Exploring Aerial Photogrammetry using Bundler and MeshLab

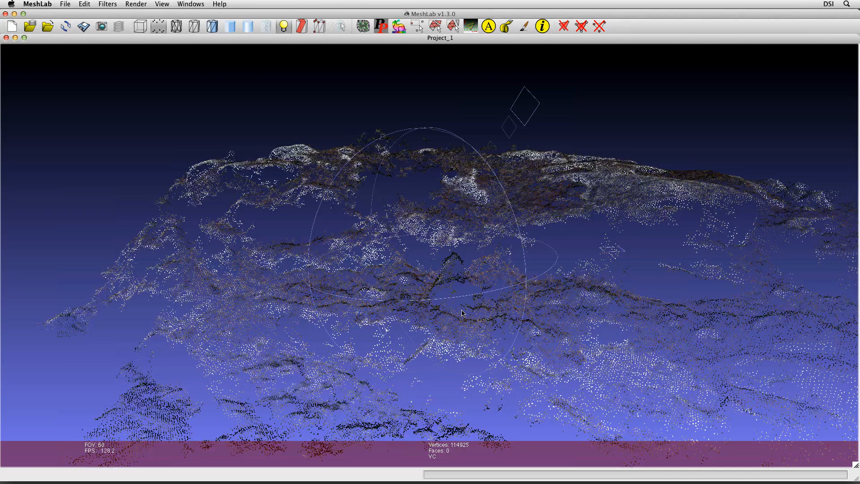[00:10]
In this video, I'm going to show how MeshLab can be used to convert point cloud data into a polygon surface. The point cloud in this project was created using the photogrammetry program called Bundler.
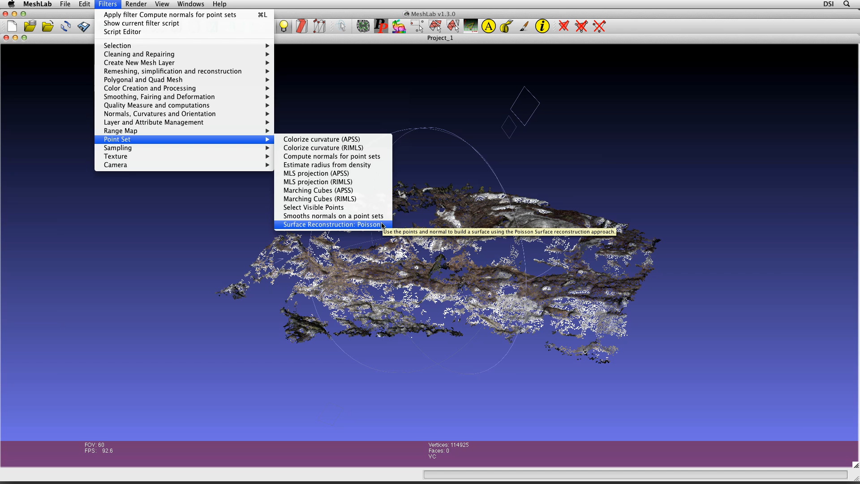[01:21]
Click Apply. Now let's close the dialog. The next step is to create a surface reconstruction from the point cloud. From the Filters menu, select Point Set, Surface Reconstruction Poisson. For this project, let's set the Auctree to 10 and the solver divide to 8.
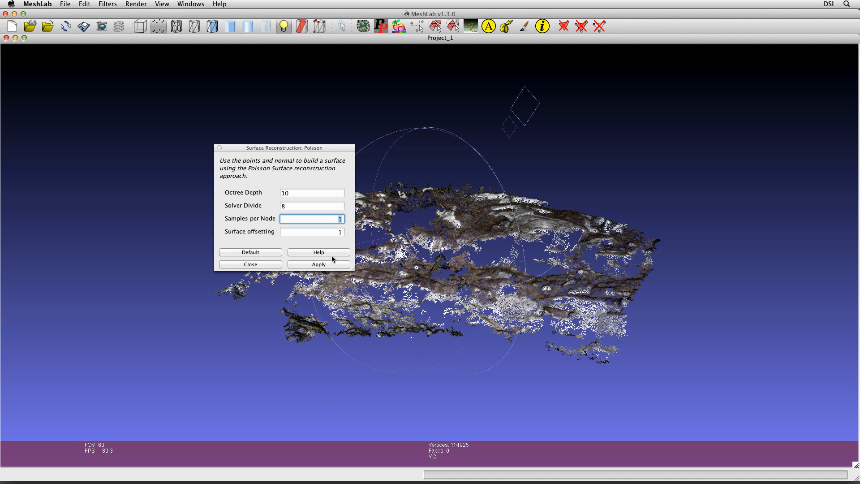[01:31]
Click Apply. After a few moments, MeshLab will create a new polygon surface based upon the point set. To get a better view of the new surface, let's change the rendering mode from Point to Smooth.
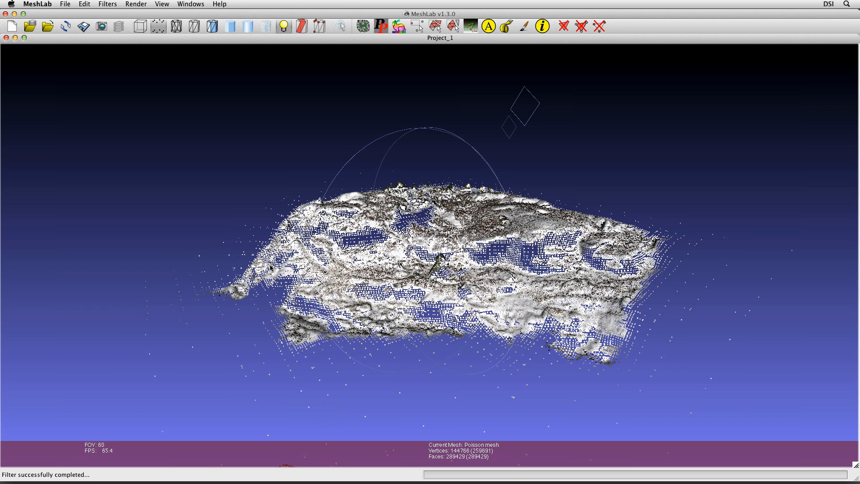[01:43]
From the render menu, select Rendering Mode, Smooth.
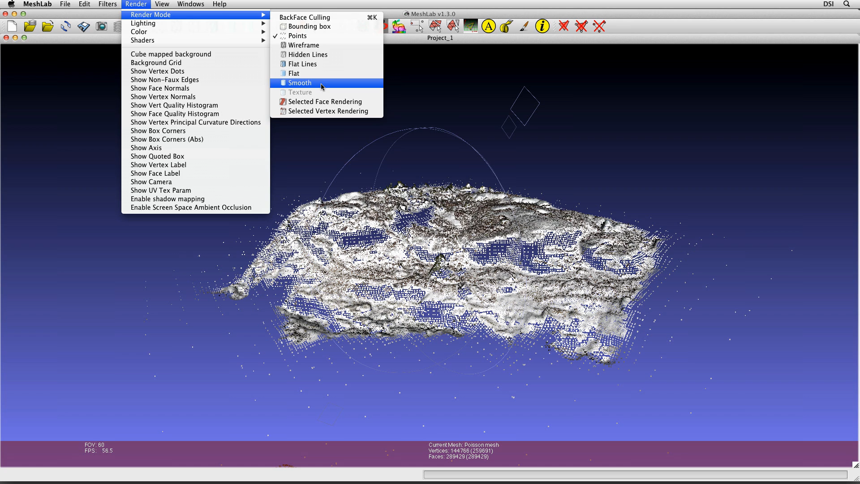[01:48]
Let's change the rendering style in MeshLab to a stylistic OpenGL shader.
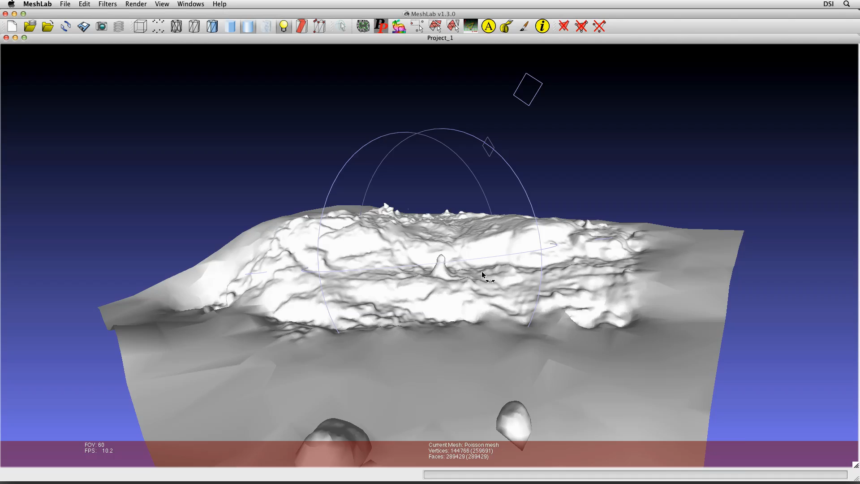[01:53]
From the render menu, select Shader, Electronic Microscope. Let's close the Shader window. This rendering style uses a non-photorealistic surface material that simulates the look of an electron microscope. This provides an interesting view of the fine surface details in the mesh.
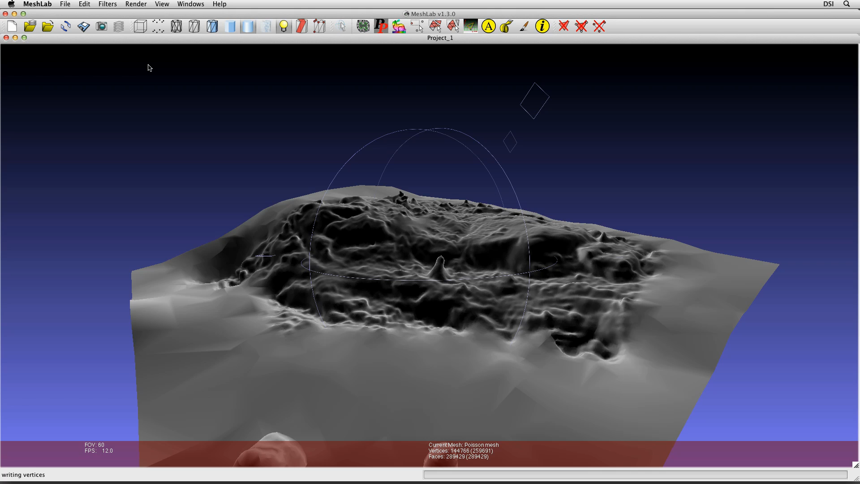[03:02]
The main limitation with this technique is that you can't get any finer texture detail than there are vertices. The other way to texture the surface is to use a program like Autodesk Maya to texture map the aerial photo onto the UVs of the polygon surface. Let's try the vertex transfer approach first. From the Filters menu, select Sampling, Vertex Attribute Transfer. To transfer the point set colors onto the new mesh, we need to set the source mesh to the importedOptions.ply file.
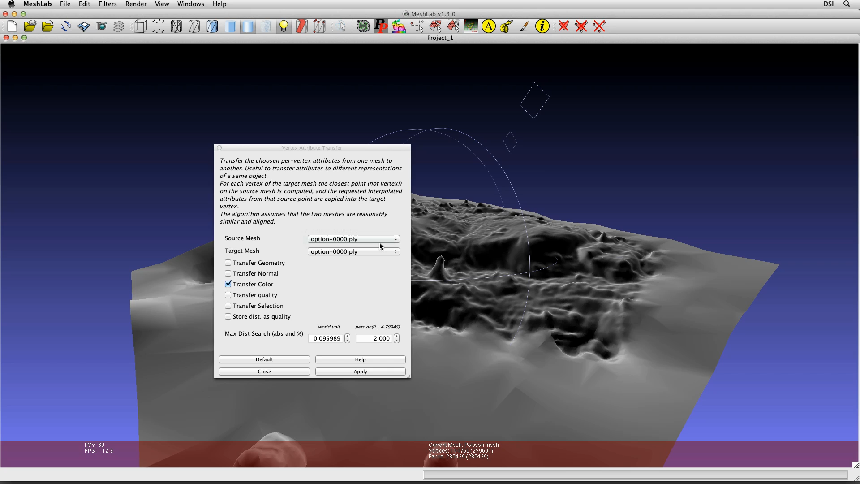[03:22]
The target mesh is a reconstructed Poisson mesh. Make sure the Transfer Color checkbox is enabled. Click Apply. To view the textured surface, we need to change the render settings and turn off the Electron Microscope Shader. From the render menu, select Shaders, None.
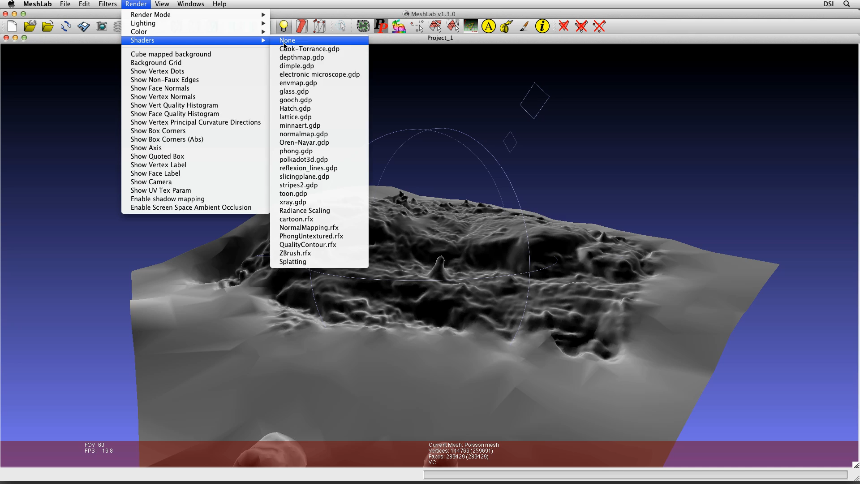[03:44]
Now let's turn on the Per Vertex Coloring.
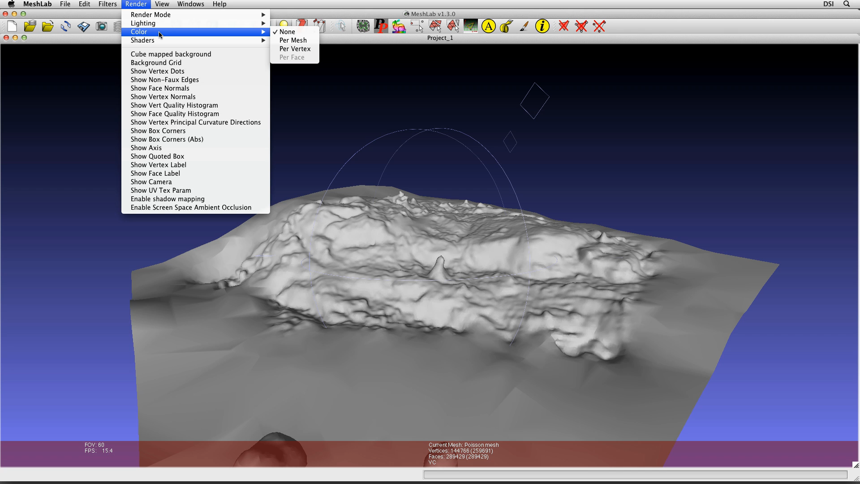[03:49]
From the render menu, select Color, Per Vertex. The vertex coloring is now visible on the polygon surface.